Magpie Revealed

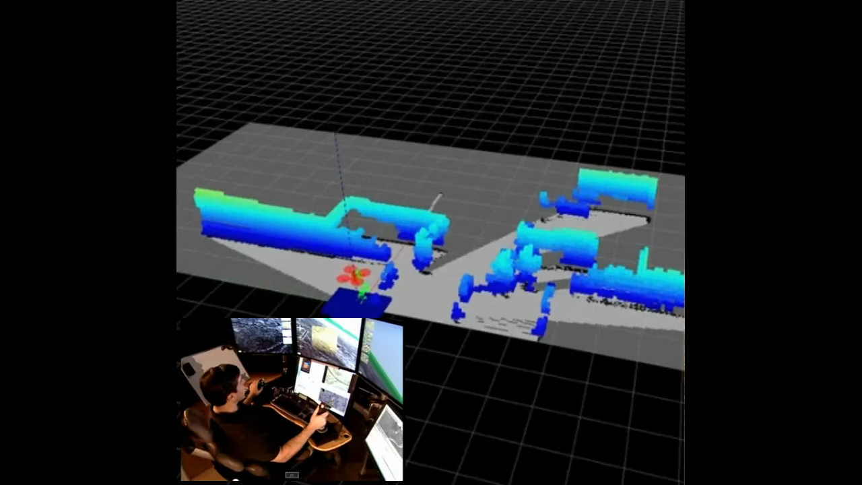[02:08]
GPS AOR saves time by mapping the conflict area into a three dimensional real time visualisation.
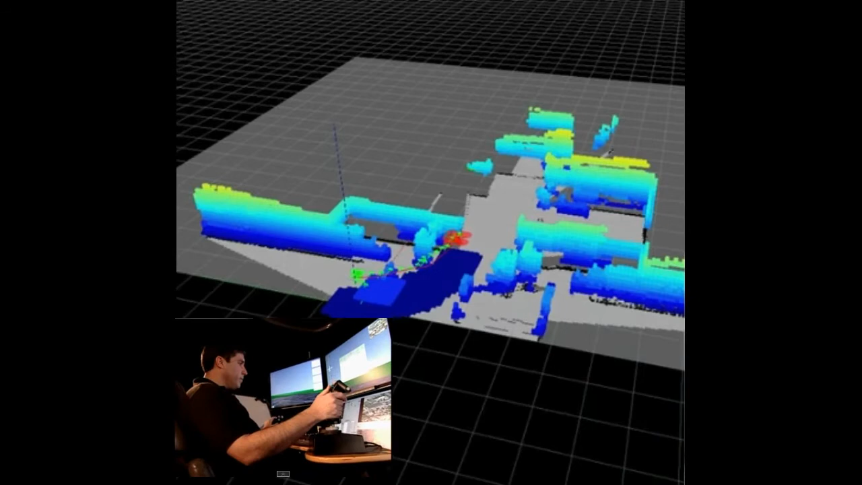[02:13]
Through clever algorithms the Magpie uses smart tech to navigate its surroundings all